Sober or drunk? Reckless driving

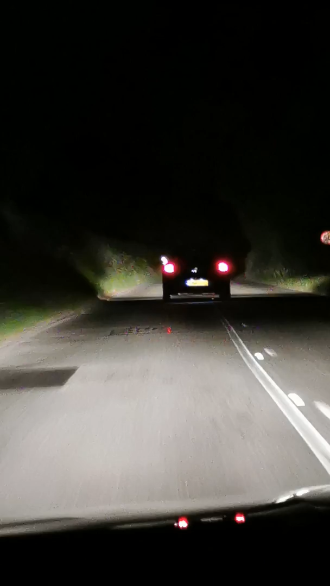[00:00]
Because Oreck has come out that quick because he didn't, he wasn't on the road when we turned in didn't was he?
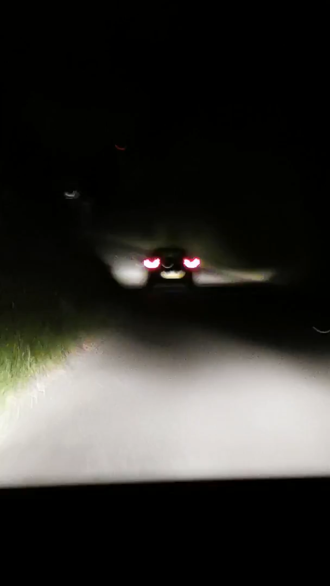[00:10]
No. Bloody how he's going in the curb again. Look at how loose a road from the place. Should have a car on the corner. Yeah I know. Oh my god, so a blind man.
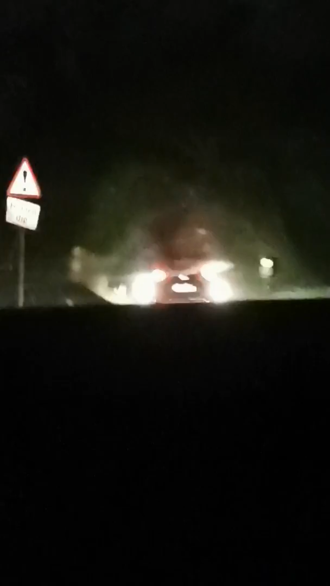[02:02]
If he's going straight on, I'm going to follow him. Because I reckon he could end up hurting somebody and I'm going that way, can't I? Yeah. If he could go straight on, yeah. Yeah, that's what I mean. Look, I'm doing 60 now and he's speeded up.
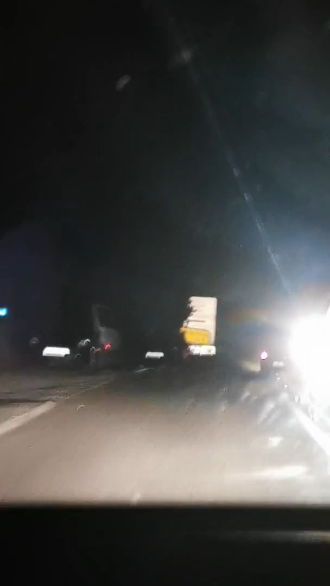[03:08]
Oh. Bloody hell. Well, that was brighter, that wasn't it? Yeah. I think this lad is being one, didn't he? Yeah. He got the goo.
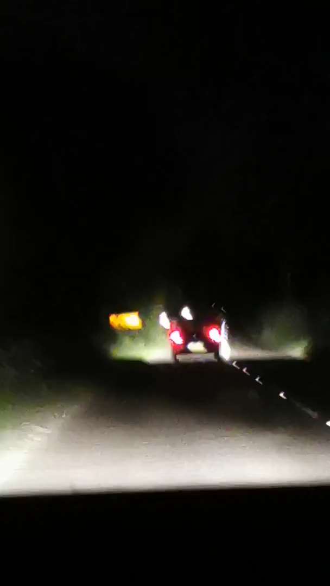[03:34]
The road goes off on an angle, yeah. It'll be interesting to see what he does. He's on the other side again. Oh, my life. He's on the wrong side of the road. He's on the wrong side of the road completely. Oh, my God.